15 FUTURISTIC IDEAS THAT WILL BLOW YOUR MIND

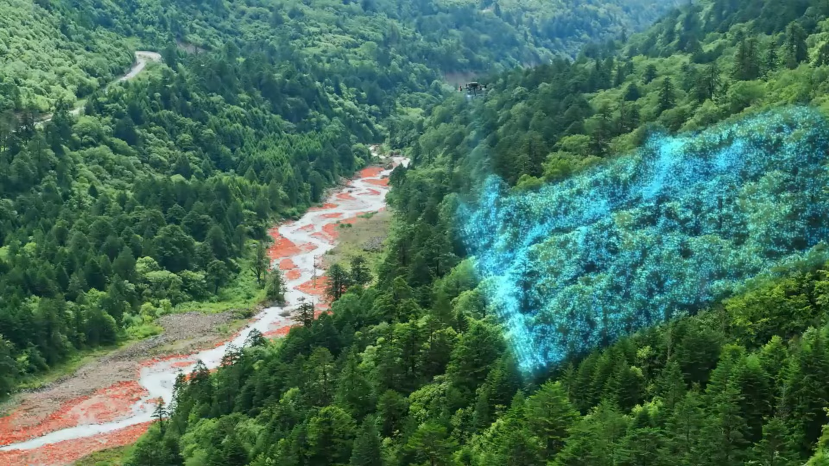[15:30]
and 5 cm horizontal and 4 cm vertical accuracy at 150 meters are some of the important features.
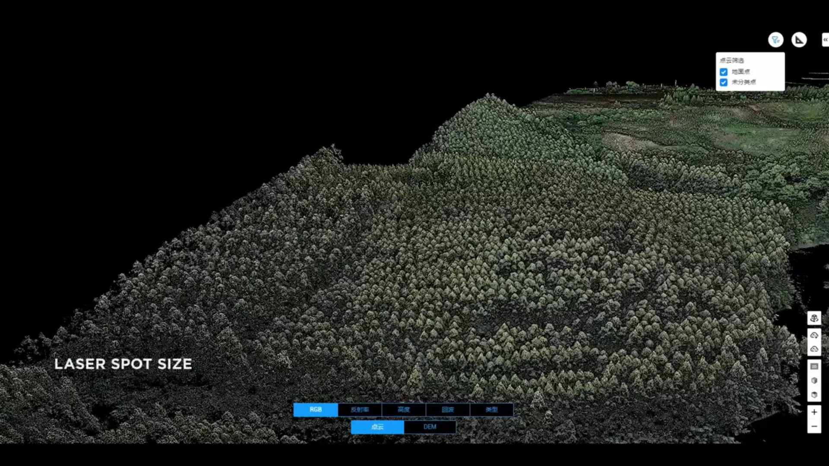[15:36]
Using data on reflectivity, height, distance, and RGB,
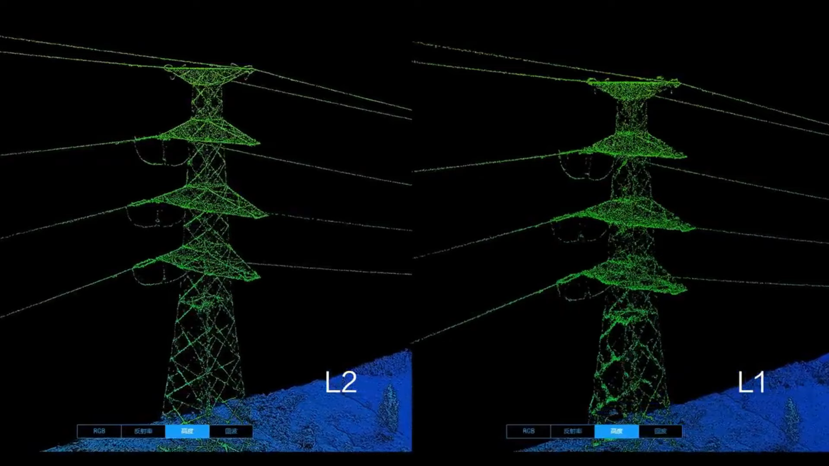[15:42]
the system can scan in several modes and colorize point clouds in real time, if you're a professional surveyor, mapmaker, or inspector.